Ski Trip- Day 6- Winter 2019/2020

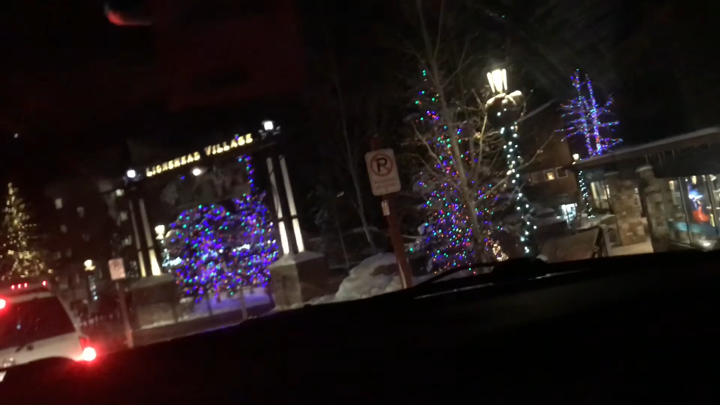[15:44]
Oh, it's a stupid front bumper parking thing off. There we go. All right. Parking sense off. Yes. Thank you, parking sense off. Ice is on it. And we almost ran over that guy.
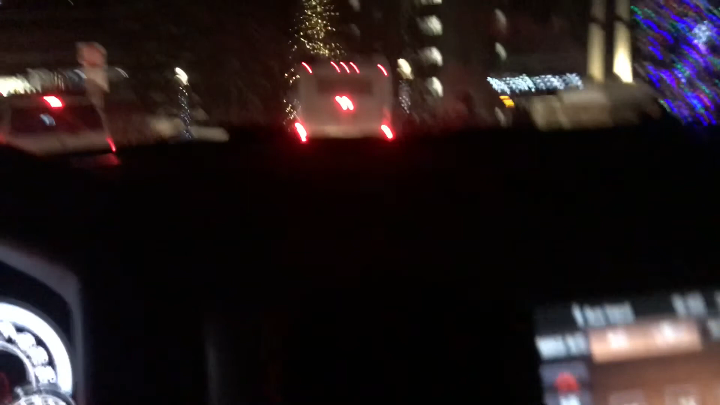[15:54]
This is great. Great filming. Great driving. Look at the trees, though. All right. Let's start over. We're in Lion's Head Village.
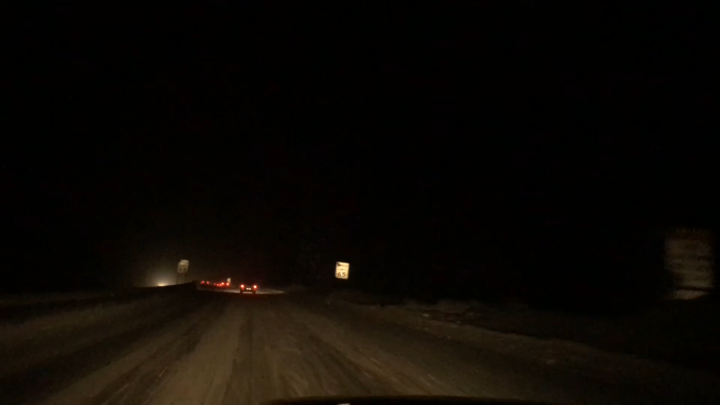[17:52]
We're driving up Vail Pass. We are not going 65 miles per hour, that's for sure. We're at 40. We are going, I'm surprised we even go that fast. Got it, four-wheel drive. It's all snowy. Banana was with us. She'd be freaking out right about now. Oh, she'd been freaking out a long time ago, right? Yeah. But when Nana sees it, she'll know who she is. That's all that matters. I bet they probably don't think Nana is one of our siblings or kids. What do you think? Yeah. All right.